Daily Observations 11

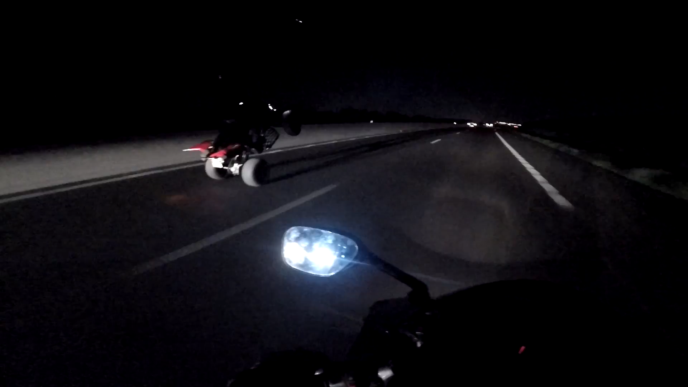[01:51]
Regarde-le, ce sauvage là. On le croise par hasard, il est là en train de lever. Ah, espèce de fou hein.
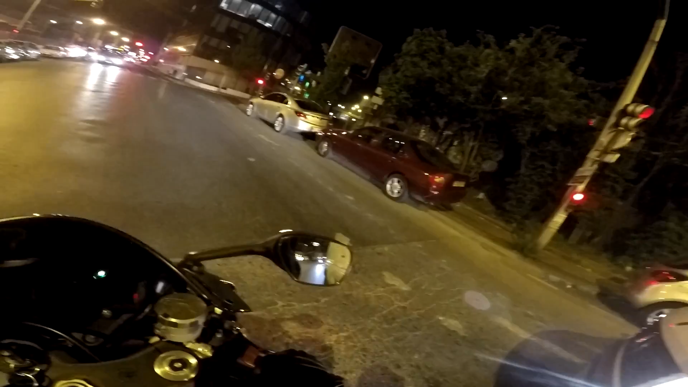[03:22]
Non, faut faire attention, voilà. Faut vraiment faire attention, je te jure. Moi, tu sais, genre, je fais en sorte d'accélérer dans des endroits où je peux accélérer.
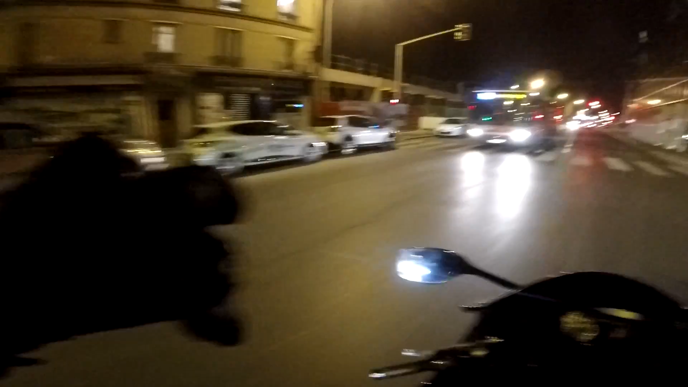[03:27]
Ouais. Je prends pas de risques. Et tu vois, on interfile.
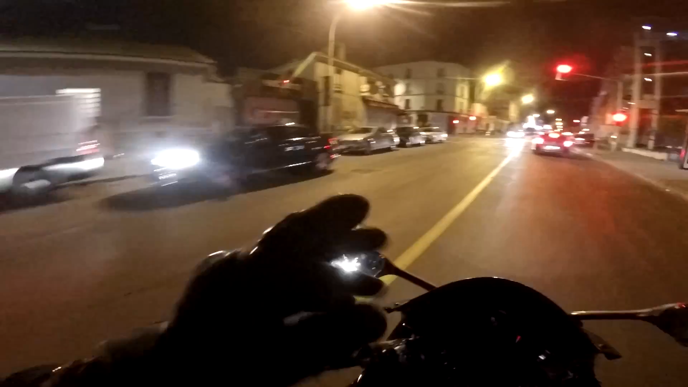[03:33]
Ouais. Il y a des moments où j'accélère pas. C'est parce que je regarde bien comment la personne elle est, genre devant moi, tu vois. Très bien, même si tu clignotes en l'air. Ouais. Même braquer ses roues, je regarde son comportement, tout simplement. Ouais, bah ouais. Et après, franchement, je fais toujours comme ça.
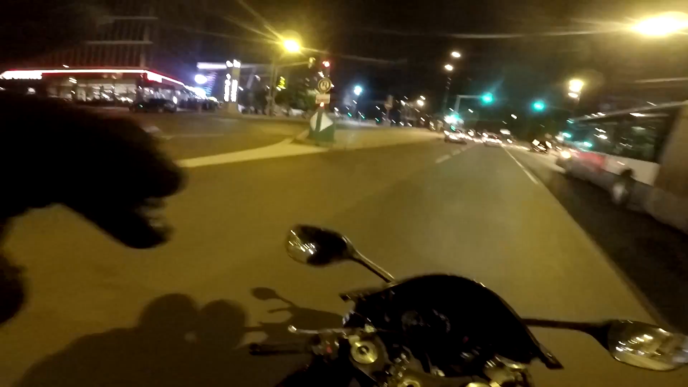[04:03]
Faut juste savoir où ils se mettent. Par exemple, ils se mettent derrière, mais ils vont pas se mettre ici, tu vois. Ouais. C'est endroit stratégique.
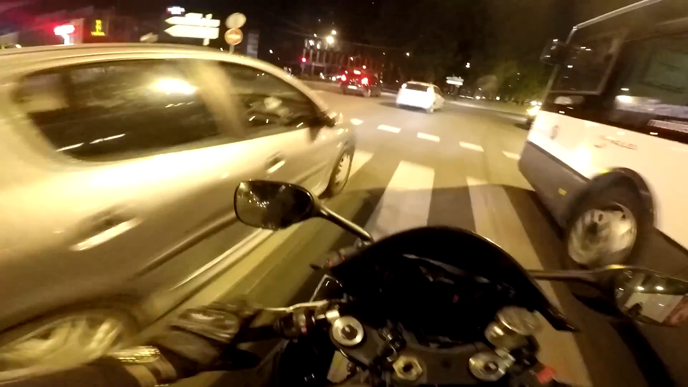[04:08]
Par exemple, là, tu vois là au virage, ils se mettent à la fin du, à la fin de la montée.